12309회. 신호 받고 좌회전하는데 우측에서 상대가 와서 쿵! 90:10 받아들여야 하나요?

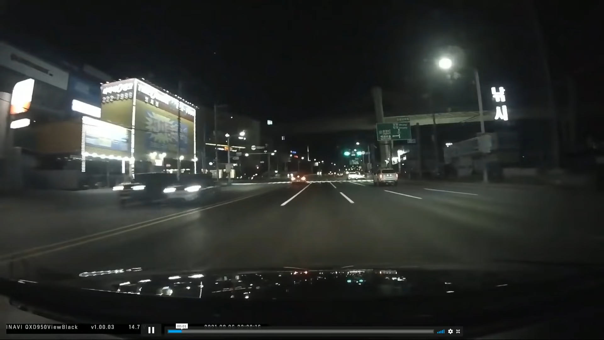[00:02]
여기서 좌회전 들어갔어요. 두 번째 차로 좌회전 들어갔습니다. 자, 2차로 좌회전을 가는데 어머머머머머머머머머머~! 아하, 처음에 2차는 딴 생각 하나 봐요. 좌회전을 해야 되는데 2차 안 간다고 해서 이거 관계없죠? 나는 그냥 가면 되는 거죠? 나 갑니다. 좌회전에서 가는데 여기 저 뒤에서 오는 차, 저 뒤에서 오는 차. 내가 먼저, 내가 먼저 가고 있는데 3차로로 가면 되는데 들어와서 나를 옆을 옆구리를 때렸어요.